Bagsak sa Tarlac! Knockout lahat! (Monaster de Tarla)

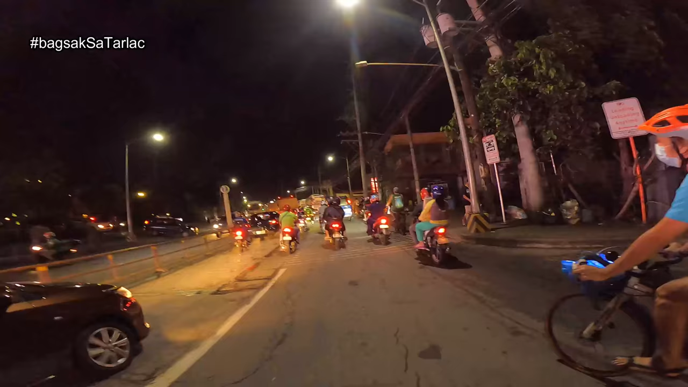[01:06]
Gamit ko palang bisikleta ngayon, road bike.
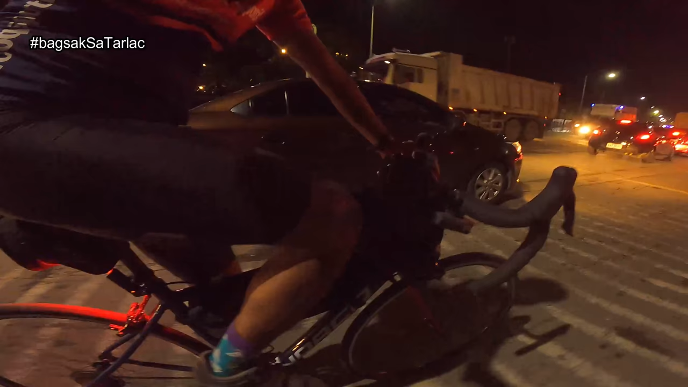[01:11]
Na-miss ko yung road bike ko, tagal kong di nagamit eh. Pati yung kotse gumagamit eh, pinagbabawal na technique oh. Ayun oh, pinagbabawal na technique.
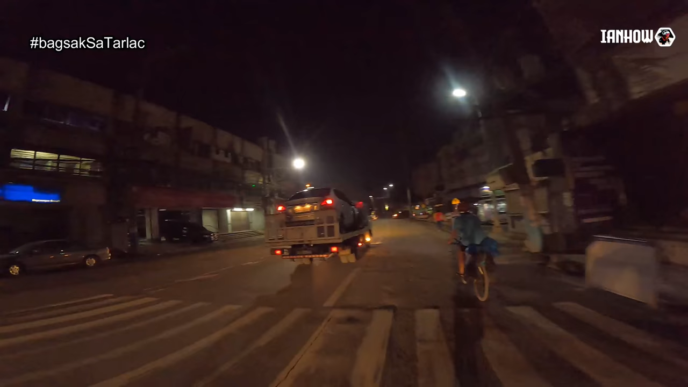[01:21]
Ayun, ito ang kaila sa Ronnie o yung bat cave na sinasabi natin. Galing sa amin, siguro mga isang oras yan. Pero kay Charles, ito si Charles galing pang Montalban yan eh. O siguro mga nakaisa't kalahating oras siya pumapajak. Andito na tayo sa SM City, Marilao, Bulacan.
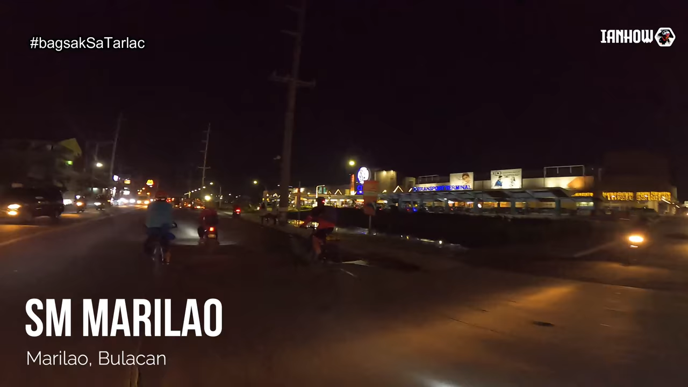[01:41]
Buti okay na yung kalsada rito, dati napaka-traffic dito eh. Tsaka sira-sira yung kalsada, ngayon dire-diretso na yan, okay na kita, walang daya.
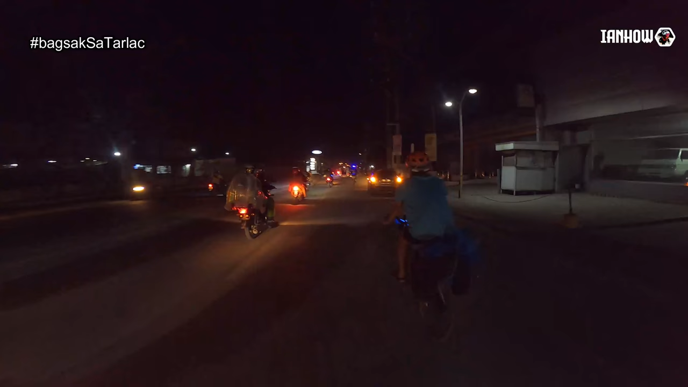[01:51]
Medyo na nibago ako ng konti, ngayon lang ulit ako nag-ride out ng ano, alas 7 ng gabi. Dati yung mga nakaraang ride namin, puro mga umaga yung alis eh. Ngayon lang ulit. So parang ganito yung mga ride out namin pag nagawaan sa Baguio eh. Dito na tayo sa Bukawi Public Market. Ayan, medyo madilim na sa part na to.
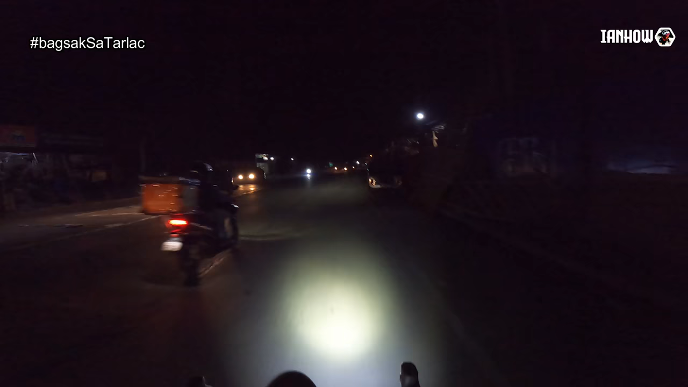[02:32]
Ganda, lakas ng ilaw. Shoutout sa'yo Sir Carlo, tsaka Jackie Lamang Boy, kila Chris, kila Jeff, kay Doms, sa lahat sa inyo dyan sa Glorious Ride Bike Shop, Kamias. E nasa kanan na yan, munisipyo yan ng Balagtas.
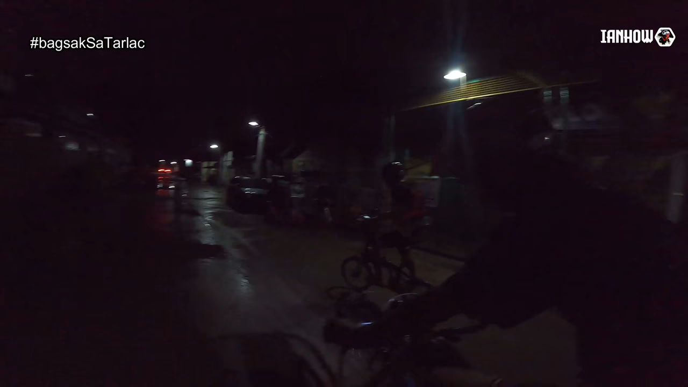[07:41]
Nakikita niyo ba ako? May humps. Break, break. Ah, break.
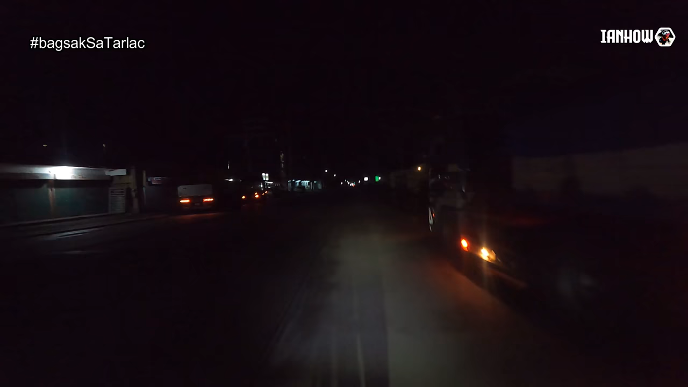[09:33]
So ganito yung tsura ng MacArthur Highway kapag ka, nag-long ride ka tapos ating gabi yung simula mo. Ayun, no, halos wala ka sasakyan makikita sa kalsada. Wala rin masyadong tao, bisikleta. Halos kayo-kayo lang ang mga kasama mo. Dito para sa ride na to, mamimigay rin kami ng mga
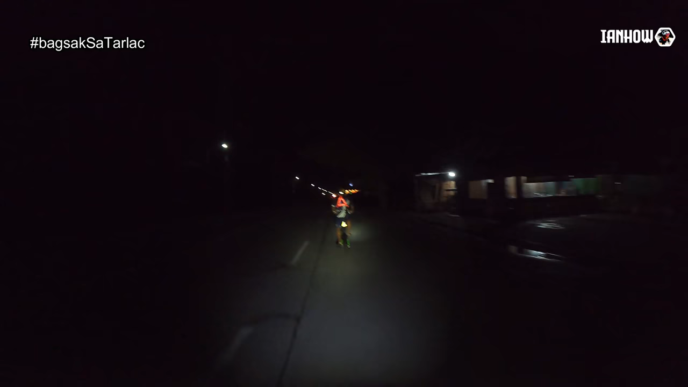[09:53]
triangle reflectors. Ayun, ayun, nakikita nyo sa likod ng bike ni Doc. Ayun, nakikita nyo wala siyang taillight, pero kitang-kita natin yung reflector niya. Ayan, pamimigay natin ng libre sa Norte. And I courtesy of Bike Statement PH kay Boss Clarence. Maraming salamat, Boss Clarence.
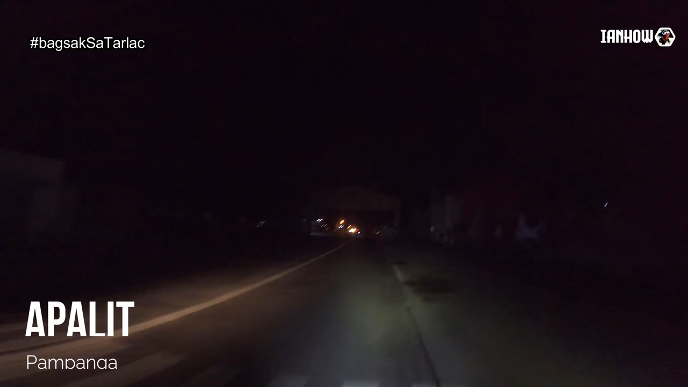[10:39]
Pasok na kami ng Apalit, Pampanga.
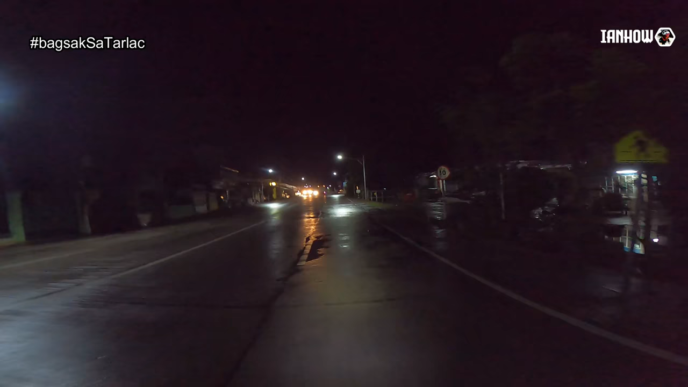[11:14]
Banda rito sa unahan ng Apalit, maganda, maliwanag yung kalsada, maraming ilaw, oh. So pagdating dito medyo masarap-sarap pumadyak, hindi nakakailang. Kanina ang dilim ng mga dinadaanan namin, eh. Magastos sa baterya ng ano, headlight kapag ganun. Yun lang, basa yung kalsada, nararamdaman ko sa likod ko yung tilamsik ng tubig. So pagdating dito sa Santo Domingo, Minalin, Pampanga, wala na yung mga street lamp. Pero okay lang, medyo maliwanag naman ng konti.
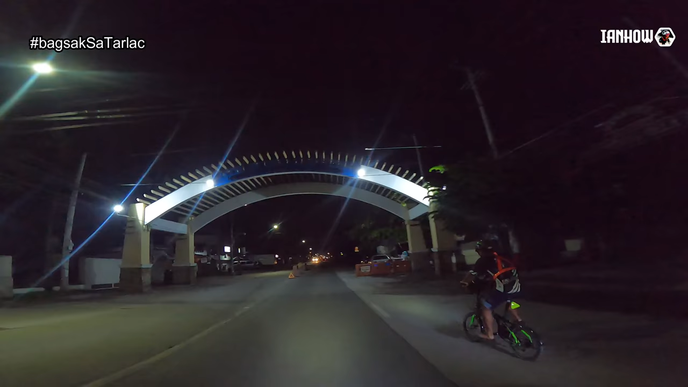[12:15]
Yung, papasok na tayo ng San Fernando, Pampanga.
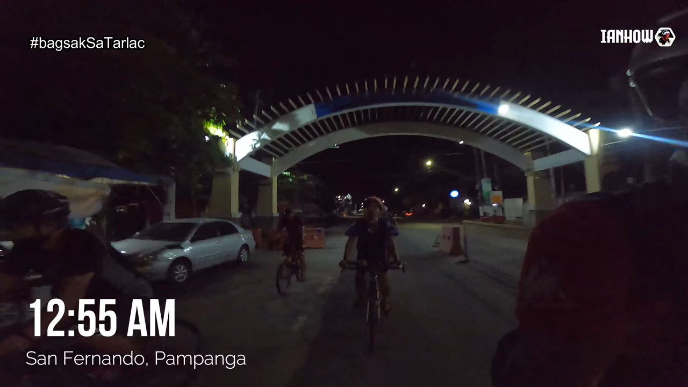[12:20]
Campo Livas.
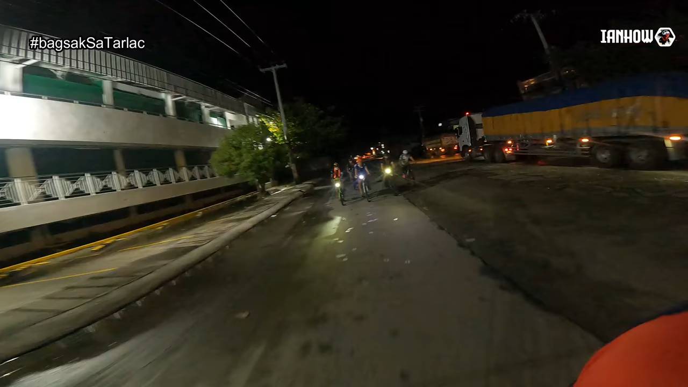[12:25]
So, pagdating dito, mag-fork yung kalsada rito, eh. Sa kaliwa, papuntang Bataan yan.
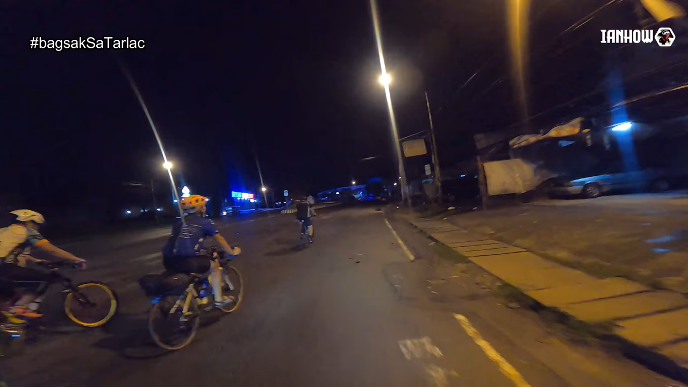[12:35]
Pwede pwede ka rin naman dito pag papuntang Bataan. Tapos pagdating sa may flyover sa unahan, kakaliwa ka rin. Pero mas malapit pag dungad naman sa kaliwa.
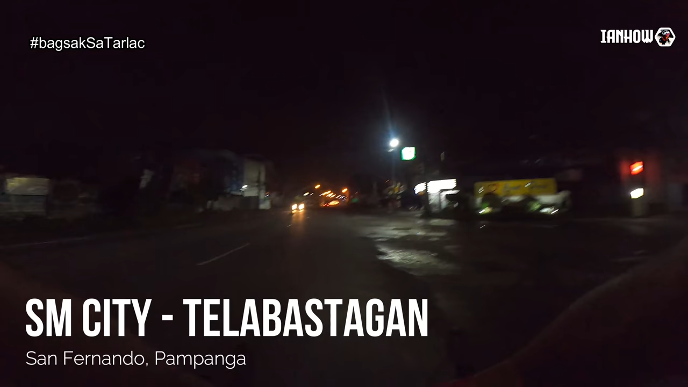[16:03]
Nandito yan, sa may arko mismo ng bago pumasok ng Angeles City.
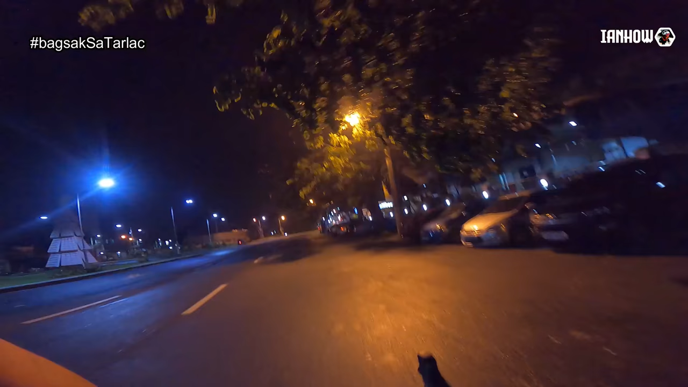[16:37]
Ay, wala pang decoration dito ah. Dati, pagka ganyan magpapasko, kaya rotonda na yan, mayroong ano yan, Christmas lights dyan. Maganda yung decoration yan, wala pa eh. Yan, no? So kung naku-curious kayo, kung halimbawa din nyo pa nasubukan mag-ride sa North,
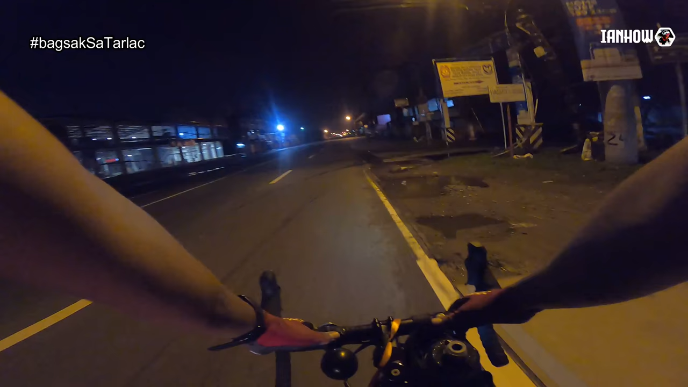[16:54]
ng mga gantong oras, madaling araw, yung tipong na-ride out ka sa Manila ng alas 12 ng ating gabi o kaya mga alas 10 ng gabi, ganito yung tsura ng dadaanan mo. Pero syempre, hindi lahat ng parte may ilaw na ganyan. Marami rin parte na madidilim, mga walang ilaw, ganun. Pero generally safe naman yung kalsada, pero hindi ka rin pwede magpakakampante. Kailangan alerto ka rin, ingat-ingat ka yung mga nakakasabay mo sa kalsada.